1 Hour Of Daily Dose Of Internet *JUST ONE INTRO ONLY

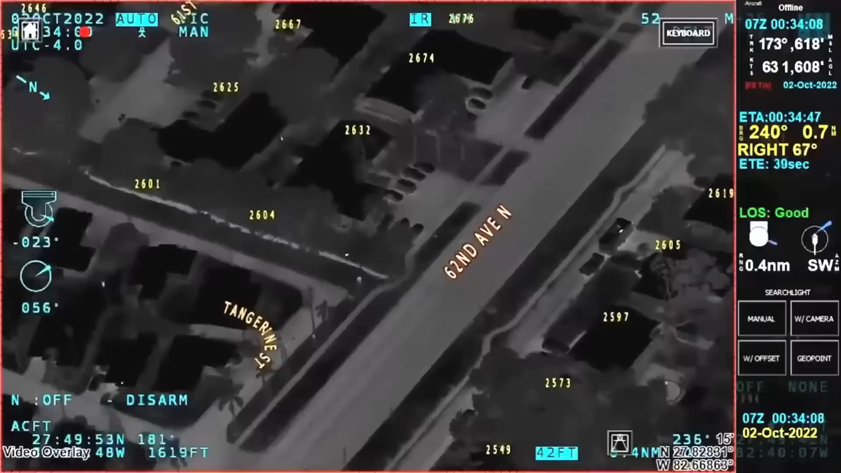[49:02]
The technology the police are using is becoming super advanced. The police were following this car, and the helicopter camera provides street names, house numbers, and the officer's location in real time.